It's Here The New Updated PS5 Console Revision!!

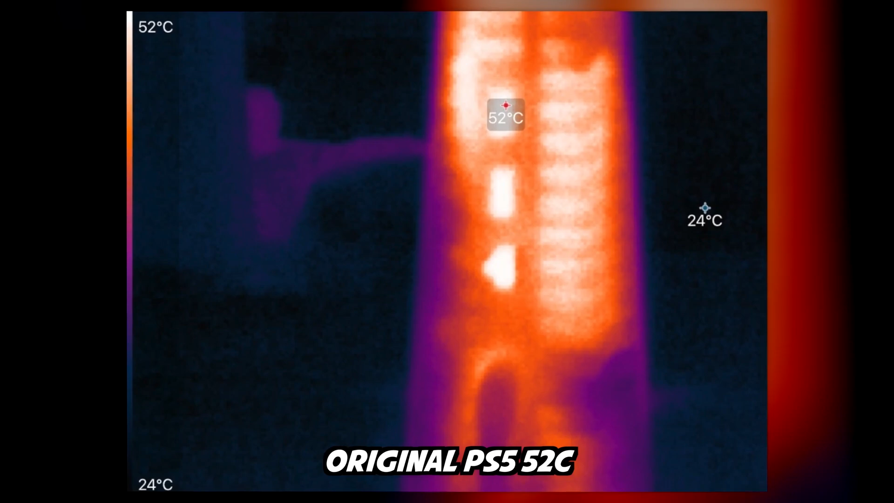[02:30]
On screen: scale top 52°C, scale bottom 24°C
Austin Evans did a thermal test between both this unit and the base model PlayStation 5, and he noticed that the new model runs hotter than the base model.